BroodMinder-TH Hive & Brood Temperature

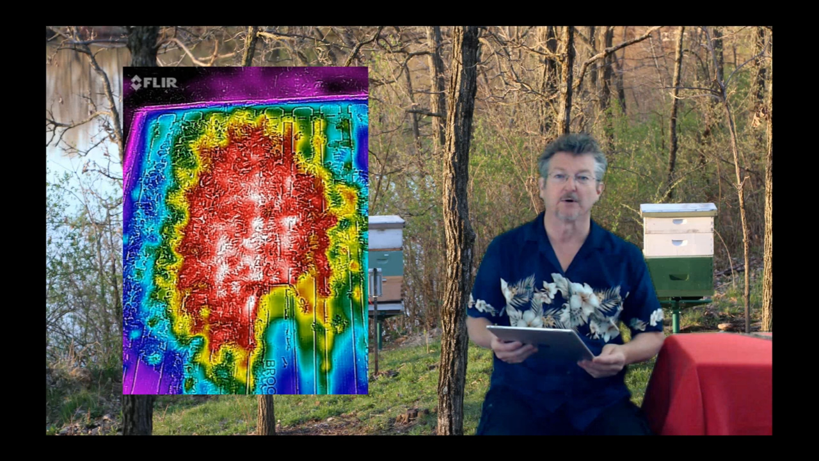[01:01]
is the warmest and it's in the center of the hive. Now if you know the brood is off to one side or the other, you know, go ahead and put the sensor there.